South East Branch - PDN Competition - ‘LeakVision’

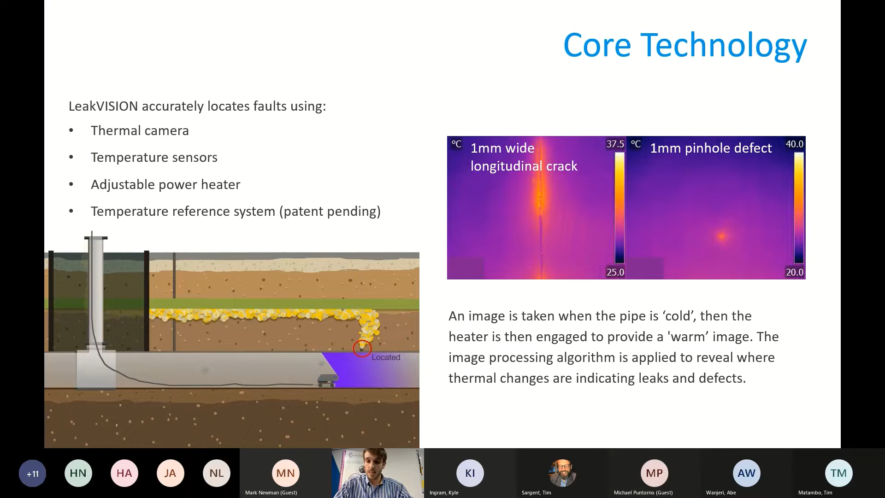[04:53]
front of air to mix really nicely around the sensor and so these little kind of whiskers uh allow us to uh see what you know see how well that is mixed and we can adjust this that sensor and the heater accordingly